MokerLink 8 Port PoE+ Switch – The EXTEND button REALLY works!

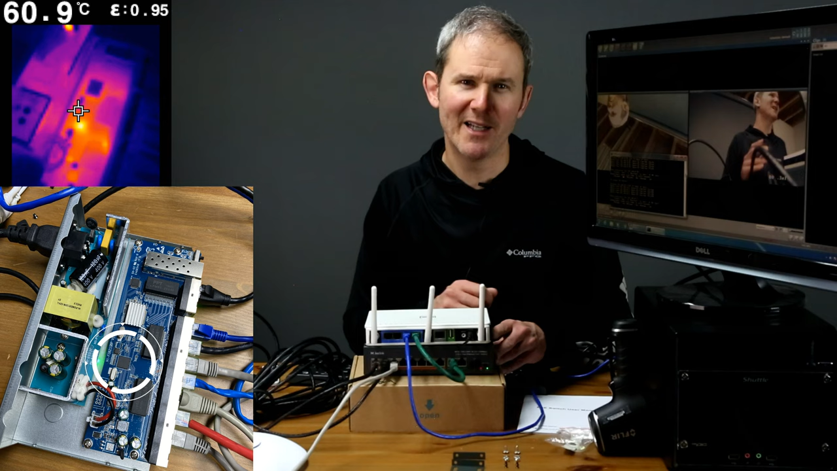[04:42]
On screen: spot 60.9°C
That's not bad since the chipboard is floating in the middle of its protective case and with the cover on five hours later the case only reach the temperature of 30.8 degrees Celsius or 87 Fahrenheit.
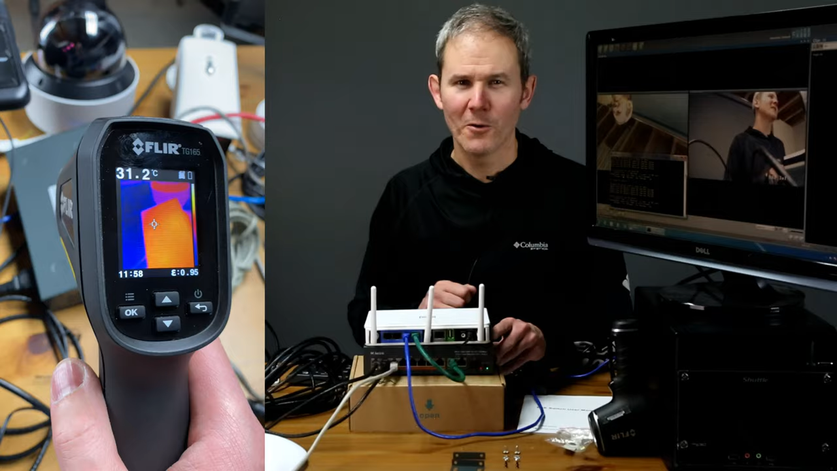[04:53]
On screen: spot 31.2°C
I'm happy with that. Let's get into that speed and long distance testing. I connected my gigabit router to the uplink port.